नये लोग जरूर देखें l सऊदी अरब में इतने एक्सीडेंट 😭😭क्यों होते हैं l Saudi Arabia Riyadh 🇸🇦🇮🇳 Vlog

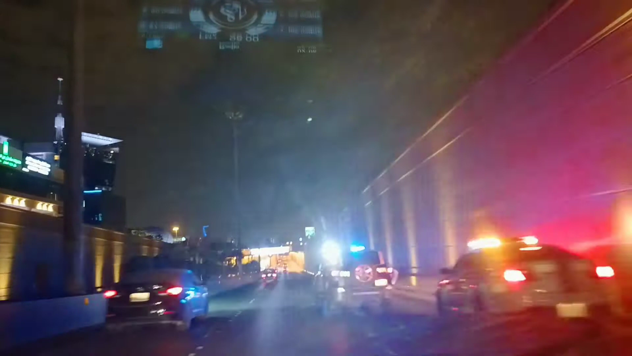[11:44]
यहां देखो पुलिस वाले गाड़ी आई हुई है तो ऐसे भाई गाड़ी यहां उल्टी सीधा � दो एक्सिडेंट हो गए होगा देख रहें यहां पर इस रोड़ पर बहुत je mans होता है मेरे वाई भाई बहुत